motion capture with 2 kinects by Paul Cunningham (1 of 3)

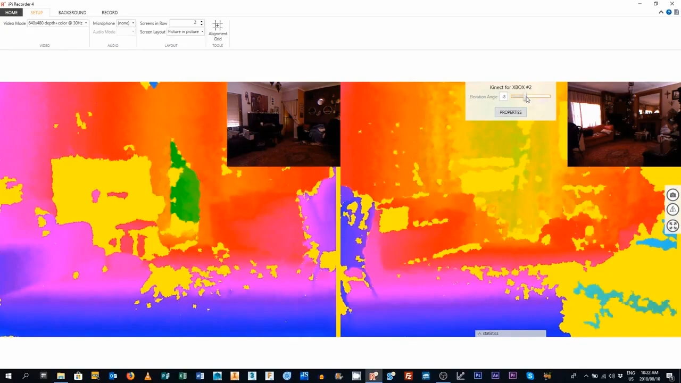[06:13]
This creates your performance area, and you can put a mark, like a piece of masking tape, on the floor so it's easy to navigate to. It's worth spending time making sure this is accurate. If your arms are not reaching straight up,
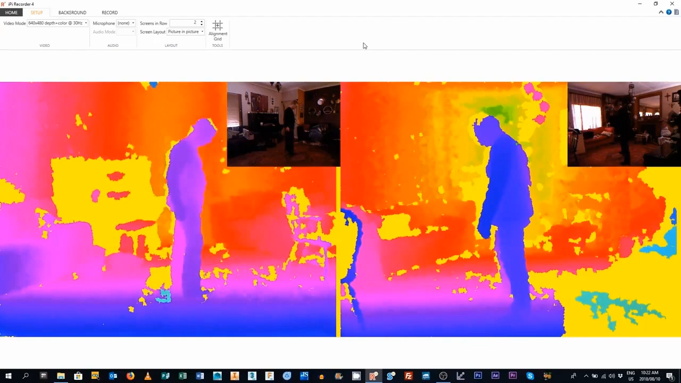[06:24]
then being able to see the floor is better than being able to see the space that will be unused above your subject.
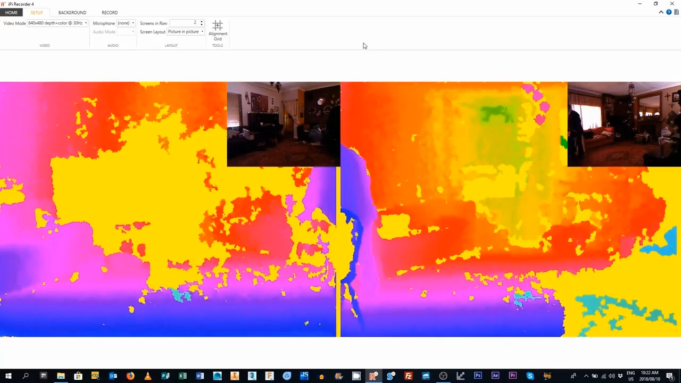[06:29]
The next step is to evaluate the background. Click on the background tab. Evaluating the background makes a note of all the items that don't move, so they can be ignored later. Try to get away from the camera's views, but if you can't, be sure to be still. Now comes the calibration that Mr Boonhead thought was so difficult.
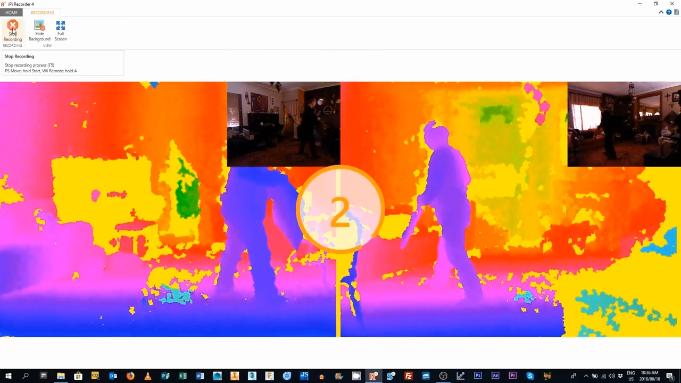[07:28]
There, you can see it counting down. All you have to do is wave the board between the two devices. Backwards, forwards, up, down, left, right. Just make sure you don't cover up or block the corners, and it should work fine.
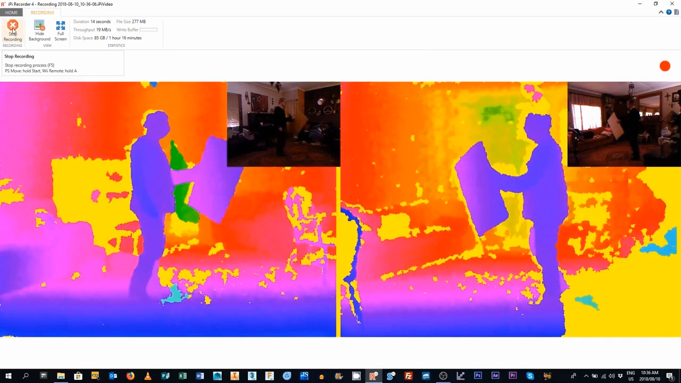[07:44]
And when you've finished, just push the Stop Recording button.
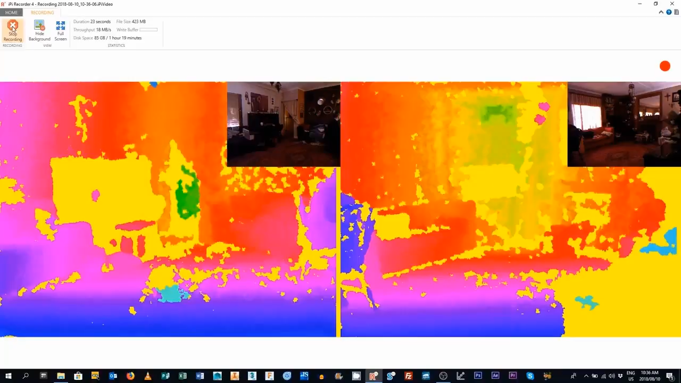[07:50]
When you click Stop Recording, a box will pop up asking you what you want to do with your recording. Click on the Studio icon. Here, we can make a calibration video that refers to your exact camera setup.
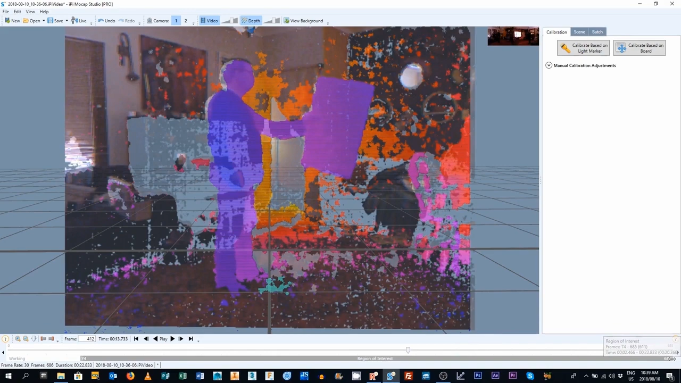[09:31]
Then you can click on the end of the thick drain line, which represents the footage, and drag it to match the timeline arrow. You can then do the same thing, but in reverse, to set the end point, and then click on Calibrate from Board button. This will take a few moments, but you can watch the magical tracking process.
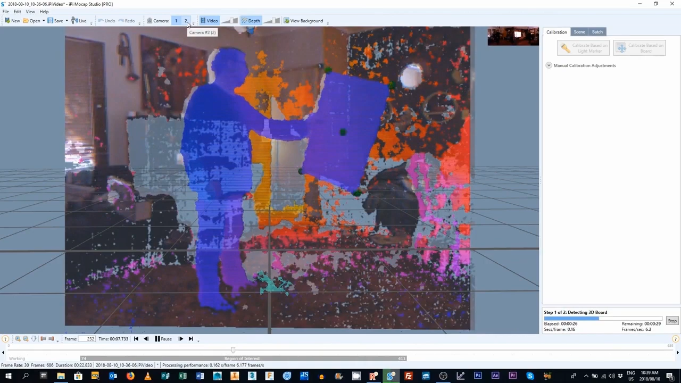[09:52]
You can toggle through the different camera views by clicking here, and note that the more yellow dots you have, the better your final score will be.
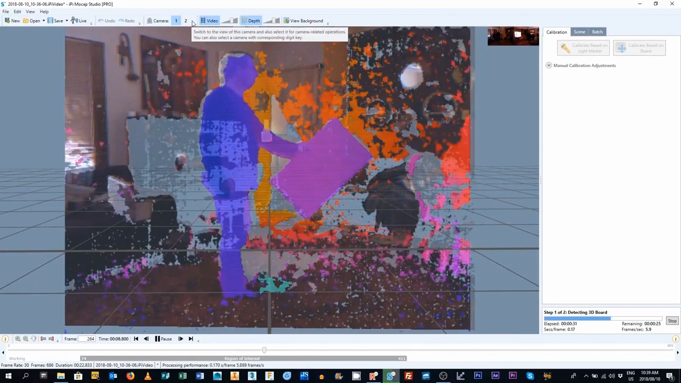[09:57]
Ah, it's finished tracking.
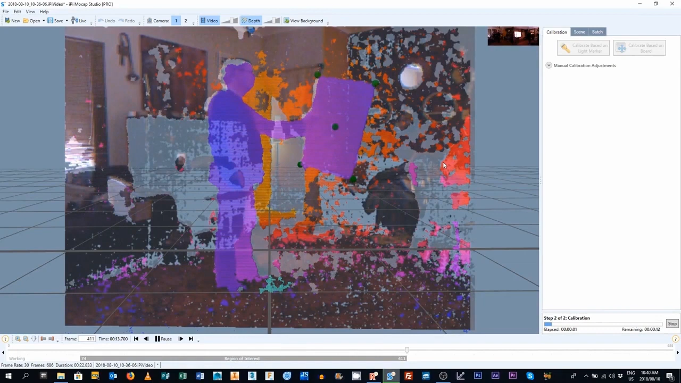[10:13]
Just some final calculations, and there you go. Alright, the final grade is good. You can get perfect, but good is fine. If you don't get a good grade, do it again.
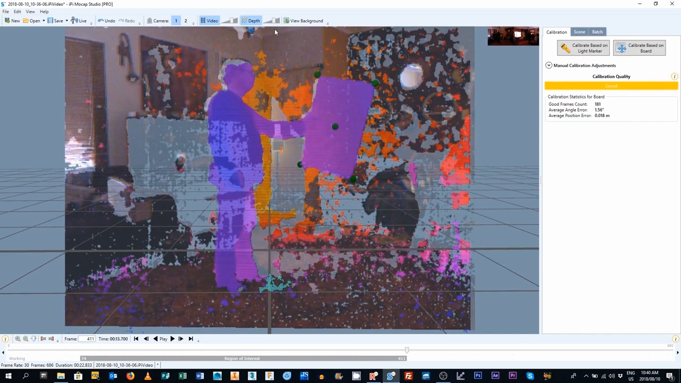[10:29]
Click on File, Save As. It will automatically give you a timestamp, and pick the file type as a calibration file.
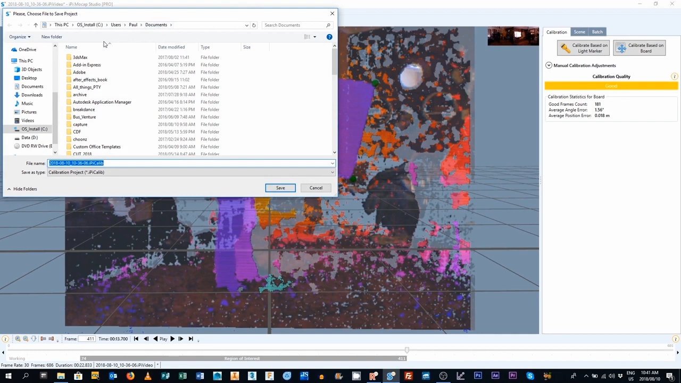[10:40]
All you really need to know is where it's going to put it. So click Save, and then you can close the studio element.